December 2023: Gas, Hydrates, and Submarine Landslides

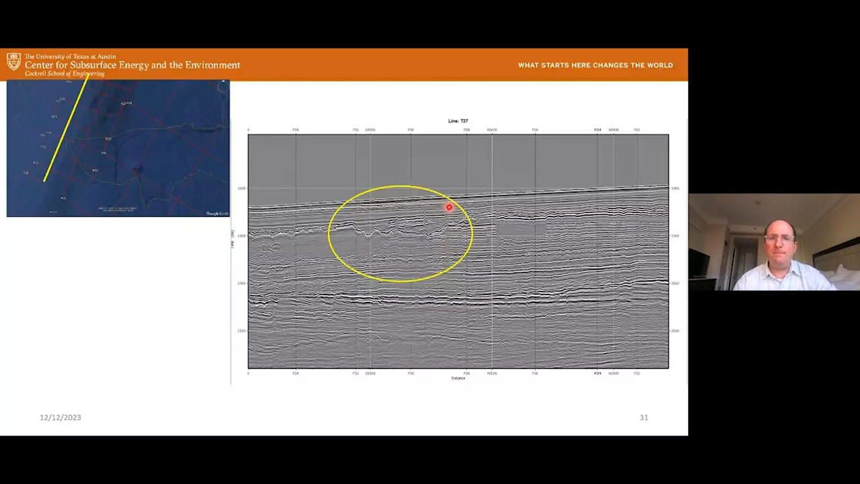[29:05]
As we move down dip, this is another strike line. This one goes across below the failed material. You can see the most recent Cape Fear slide in the seafloor. But you can see the BSR comes in here. And again, this is an indication that we've got gassy sediments below hydrate bearing sediments. To the north of the Cape Fear slide, that BSR disappears. And this can mean a couple of things. It can mean that we've lost the gas below that.
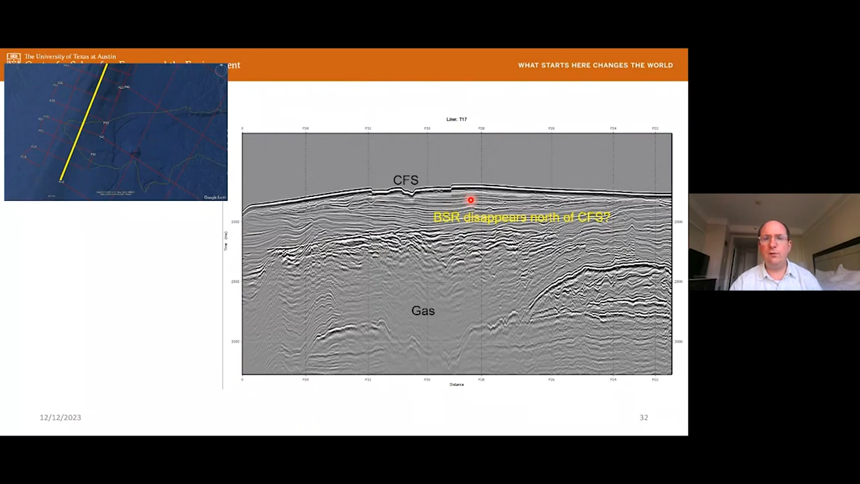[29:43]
It can mean that we just don't have as much charge for the gas accumulation there. But there's something very interesting going on there with respect to the gas and the hydrate system right below the slide and on the flank of the slide. So our observations, without getting too much into the interpretation yet, are that we've got less gas in that cliniform package when it's closer to the seafloor.
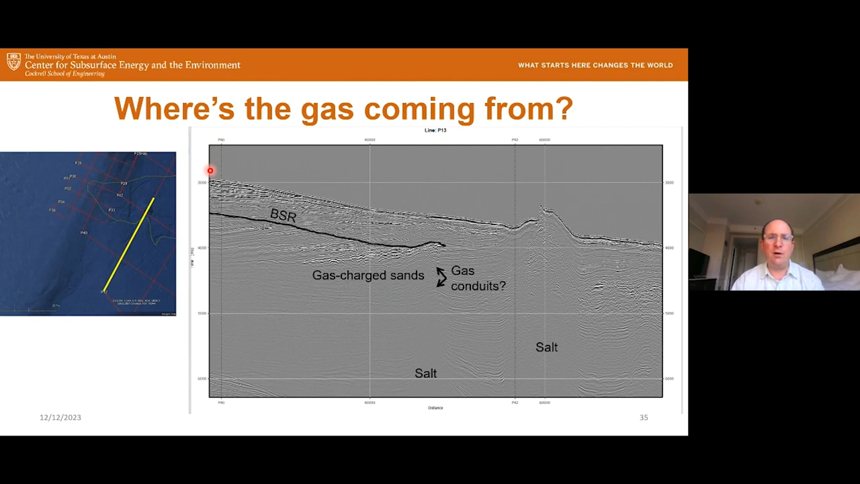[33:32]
And when we went over that with the boat, we did see some gas seepage. So, you know, the gas that comes out here could somehow get up dip and come out, you know, at the seafloor. Although that's going to be a challenge just based on the orientation of these sands. So anyway, identifying the migration pathways is still a bit of a challenge, but something we're working on.